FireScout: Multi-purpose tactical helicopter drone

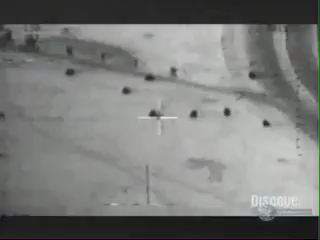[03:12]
it's an amazing helicopter but what makes it an incredible spy in the sky is the latest infrared sensors that allow it to relay pictures in real time back to battlefield commanders it